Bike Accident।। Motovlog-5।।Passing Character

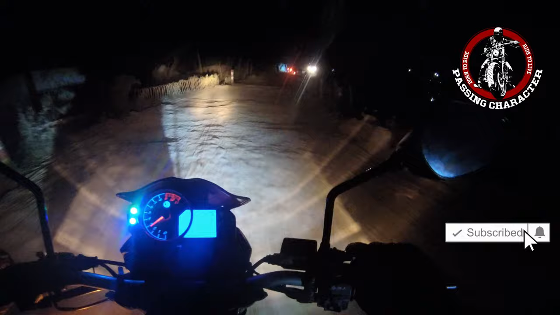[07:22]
একবারে ফ্লাইওভারের পাশ দিয়ে বাম সাইড দিকে রাস্তা চলে গেছে, যেটা দিয়ে কোনা কোনে শহরে যাওয়া যায়। রাস্তাটা আমি চিনি না, রাস্তাটা একটু ভাঙা চোরা হয়তো সম্মতি নেই,
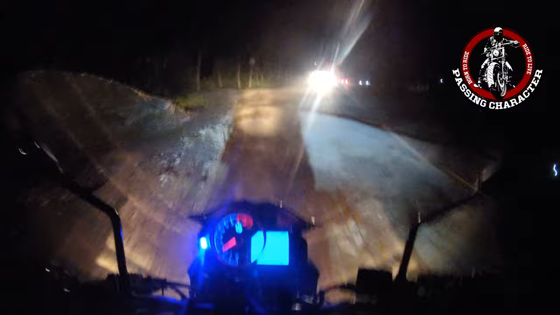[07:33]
ভালো আছে ওরা বললো আর কি আমাকে। হ্যাঁ, রাস্তাটা ভালো, খারাপ না। এই রাস্তাটা দিয়ে এরকম কোনা কোনে যাওয়া যায়, শর্টকাট, ফার্স্ট টাইম যাচ্ছি। যাতে যাতে কত কিছু সামনে পড়ে,
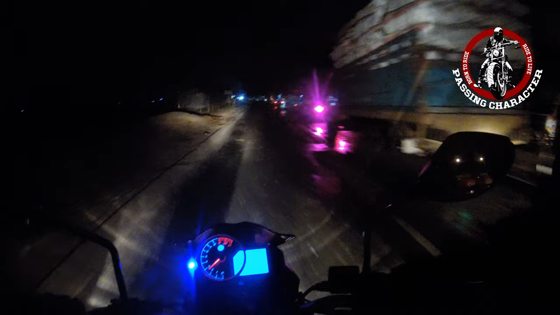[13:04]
প্রচুর জ্যাম। তারপরে হচ্ছে আমরা খাবো।
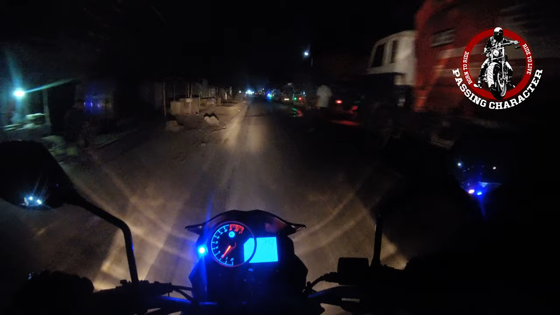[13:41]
সামনে কাটা দেখতে হবে, কাটা দিয়ে রং সাইড দিয়ে যেতে হবে, না হলে কোনো উপায় হবে না। আমি সামনে থেকে ডান সাইডে যাবো
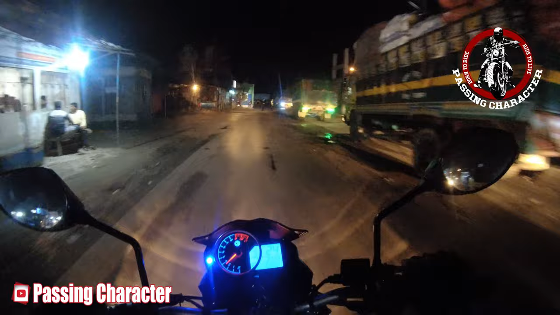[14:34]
ডানে রং সাইড বলতে সোজা চলে গেছে, প্রচুর জ্যাম হবে। আর ঘাট থেকে যে গাড়িগুলো উঠতেছে, যে রাস্তা কি মানে ঘাট পার হয়ে এপারে আসার জন্য বের হওয়ার রাস্তা, আমি ওইটা দিয়ে ঢুকছি।
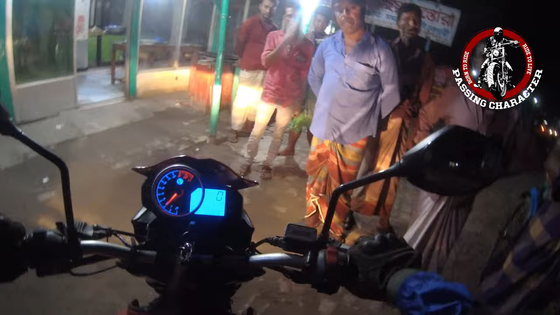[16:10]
আলহামদুলিল্লাহ, কোনো প্রকার বড় ধরনের ঝামেলা ছাড়া কারো কোনো ক্ষতি হয় নাই, ছোটখাটো অ্যাক্সিডেন্ট হলো আল্লাহ।